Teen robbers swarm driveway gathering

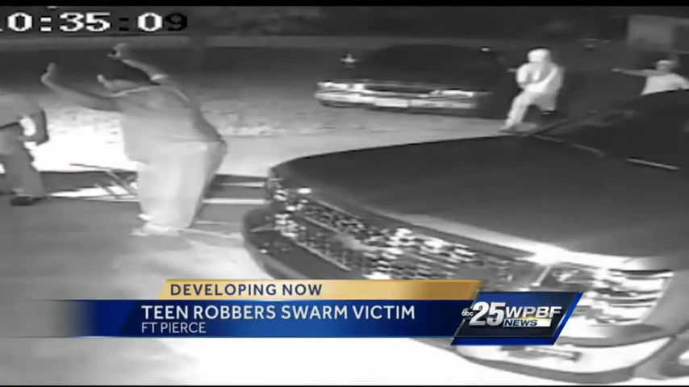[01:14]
THEY DIDN'T EVEN REALLY LOOK LIKE THEY WERE IN A RUSH. FORT PIERCE POLICE ARE REVIEWING THE SURVEILLANCE VIDEO AND PURSUING LEADS.